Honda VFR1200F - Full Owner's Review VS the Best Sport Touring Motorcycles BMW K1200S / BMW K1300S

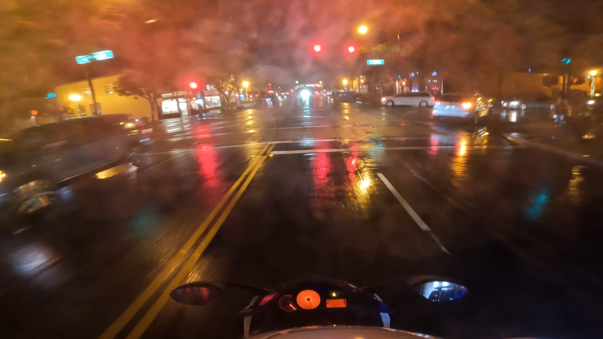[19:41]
analog speedo and attack and the speedo you know winds all the way from i think this way like i don't know what is it four o'clock